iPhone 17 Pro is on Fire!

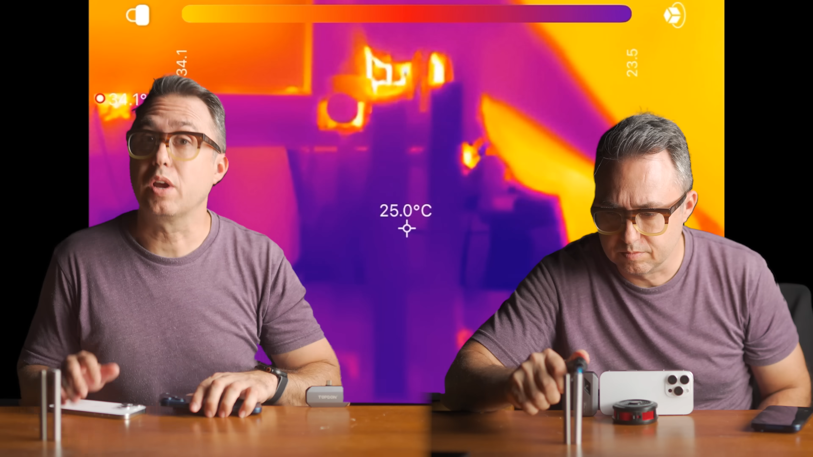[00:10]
On screen: spot 25.0°C
You are quickly going to see how much better heat travels through aluminum than it does through titanium. This is the iPhone 16 Pro. You've heard everyone say it, but I'm going to show it to you in a really clear way. As I blow this little fiery torch onto both rods, watch how the heat moves down the length of them.
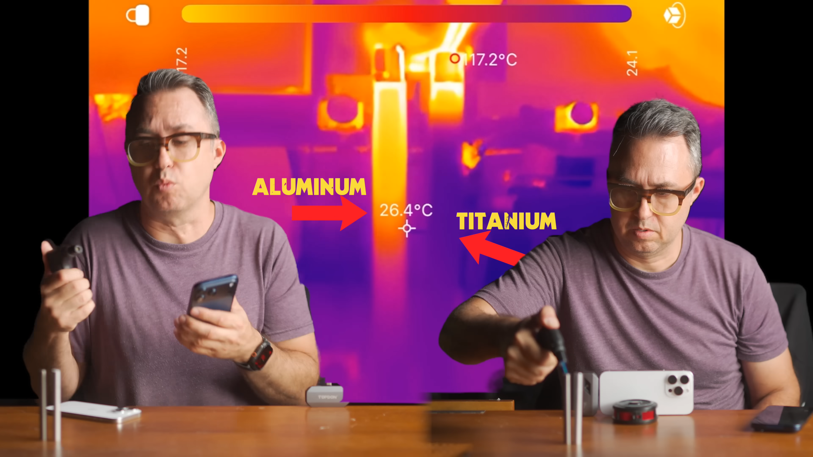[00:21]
On screen: spot 26.4°C
The iPhone 17 Pro's body is made of aluminum all the way out to the edges and even on the new bump. Where the iPhone 16 Pro, for instance, and the 17 Air have this titanium frame around the edges and then both front and back are sandwiched by glass, even on the camera bump. The insides of these phones are still aluminum, but when I put a hoodie on in the summertime, I'm going to get hot.
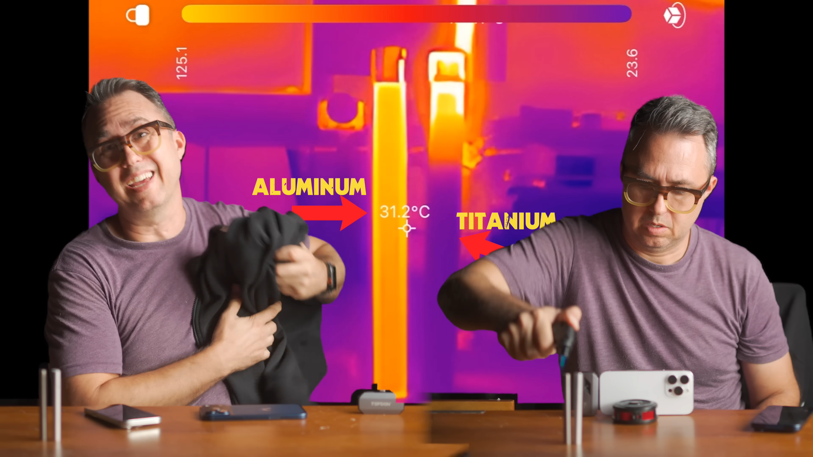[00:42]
On screen: spot 31.2°C
Titanium does a really bad job of moving heat. Look at this. I'm only blowing fire on the ends of these rods, but the aluminum rod has spread its heat all the way down the length of it, where the titanium rod is only getting hot right where the fire hits it, which means titanium works more like an insulator. The titanium one is still cold on the bottom. It keeps the heat from moving.
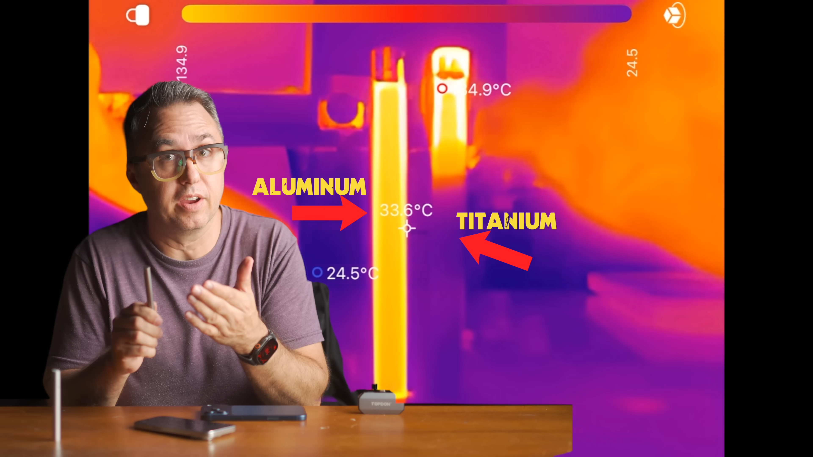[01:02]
On screen: min 24.5°C
Aluminum works more like a conductor, taking the heat and moving it away from the heat source and then spreading it out into the rest of the rod and ultimately into the air around it.
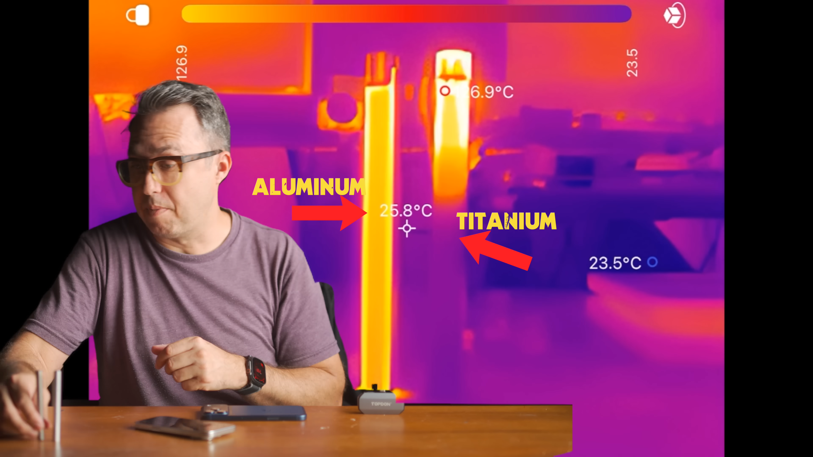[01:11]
On screen: spot 25.8°C
The bottom of this titanium rod remains cold, all the heat contained up near the fire.
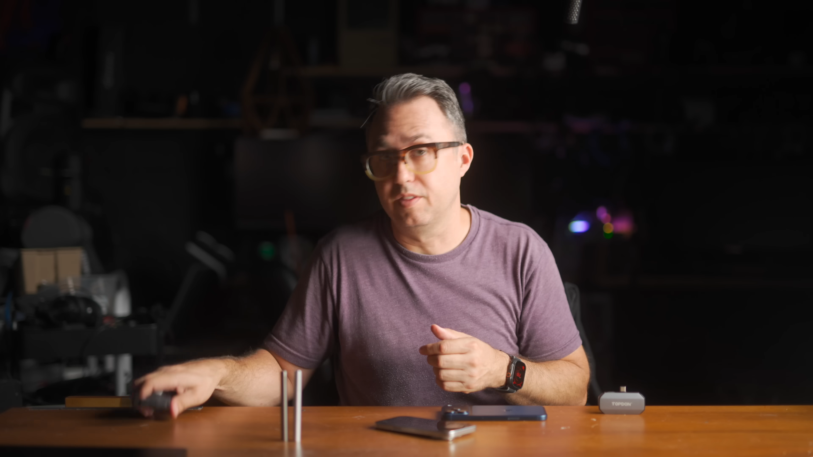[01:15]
The fire in this case represents our CPU, the source of heat,
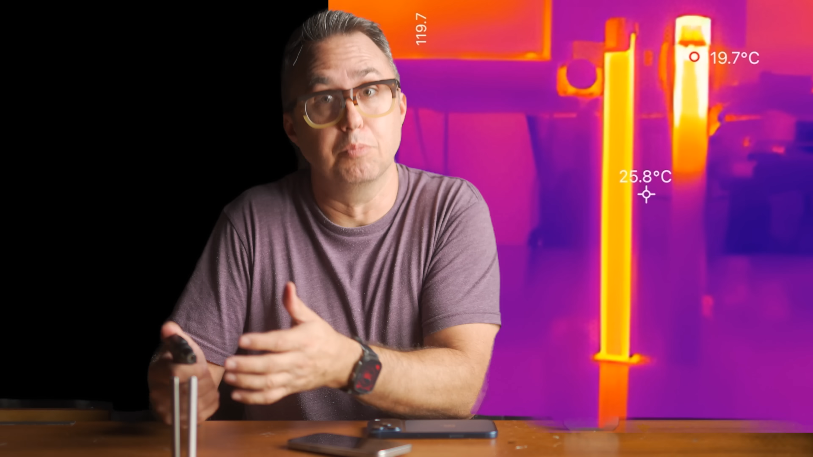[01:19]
and the aluminum rod clearly spreads that heat out like 10 times faster.